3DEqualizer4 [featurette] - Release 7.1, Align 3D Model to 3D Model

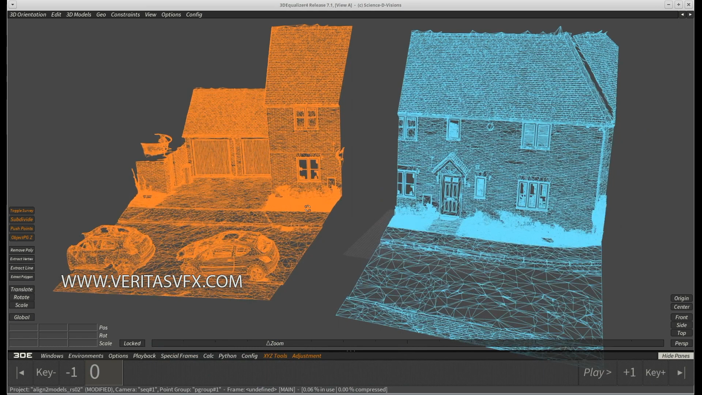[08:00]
The two scans we want to combine have some small differences between them.
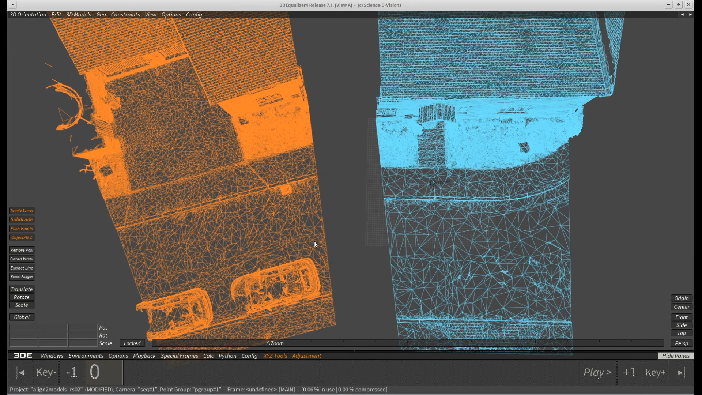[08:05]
Position and rotation are different as well as the vertex count on both of them.
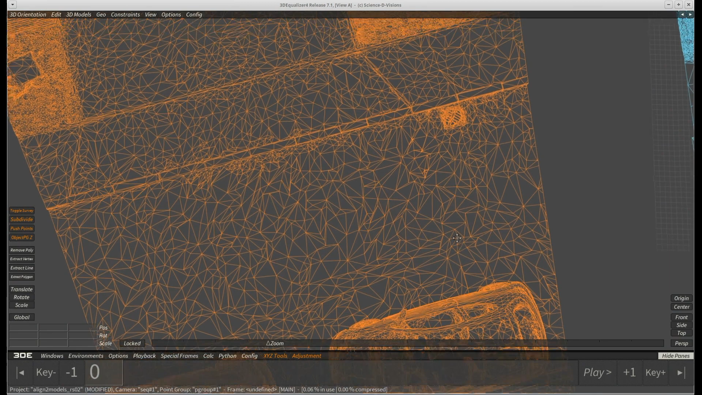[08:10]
The orange model on the left is slightly higher detailed than the blue one on the right.
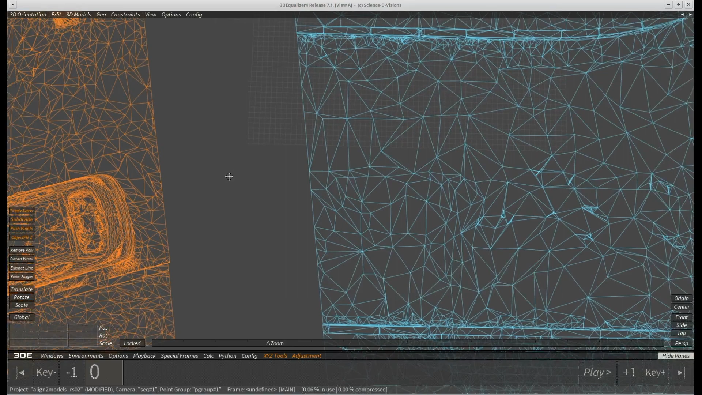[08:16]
The challenge here is that both models are very detailed with an overall high vertex count. In addition to that, they only slightly overlap at one side. In comparison, in our previous examples one of the models has always been entirely contained in the other.
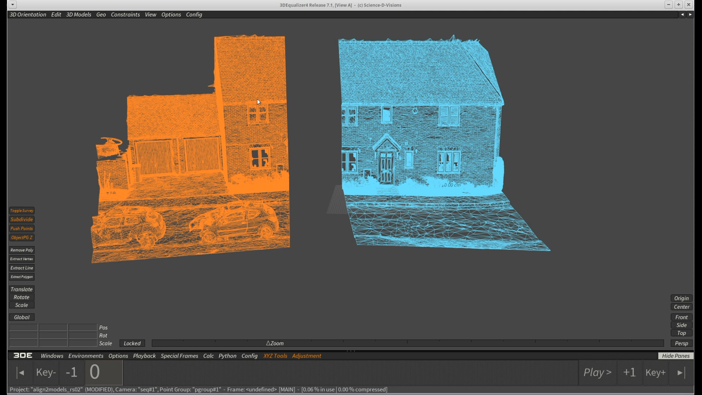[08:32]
As we learned before, we already know that we first have to bring these parts roughly into position.
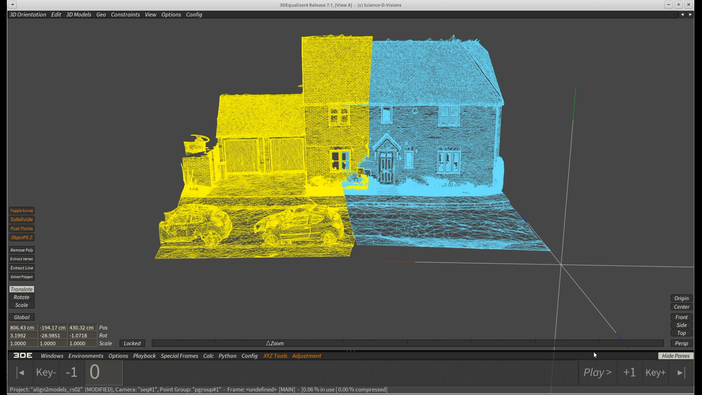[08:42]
We can try to use 16 reference points, but the result is often pretty bad with such high vertex numbers. So let's repeat the step with 128 reference points instead.
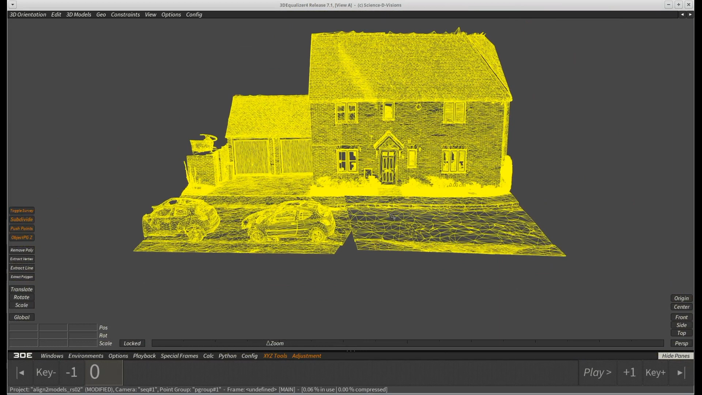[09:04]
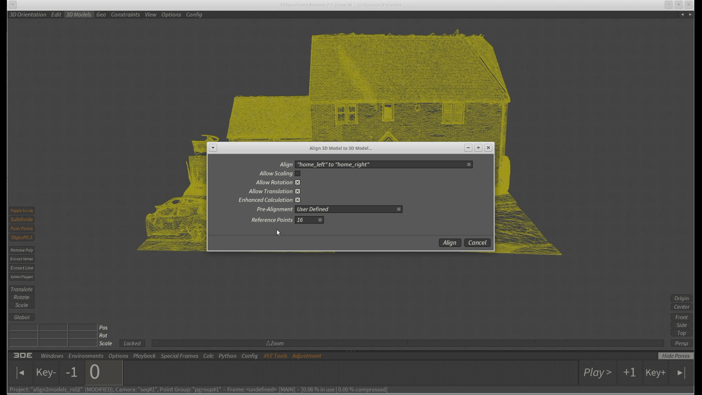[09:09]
The numbers are good already.
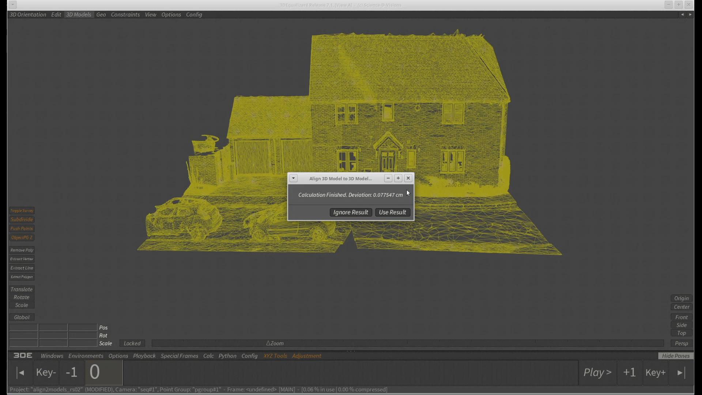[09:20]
Let's check the models now as well.
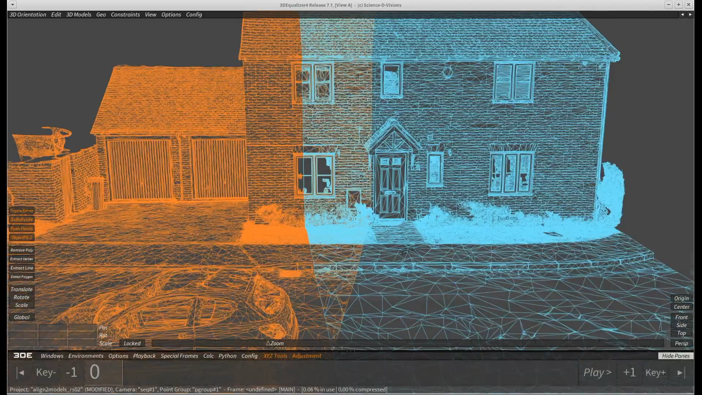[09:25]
We can see at the window sills and hooks that this result is very good.
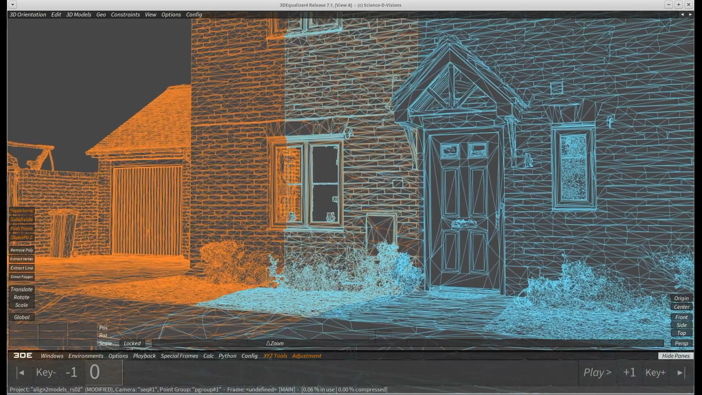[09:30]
If we for example compare the complex shingles of the roof, it looks pretty perfect, so we can rest this case now.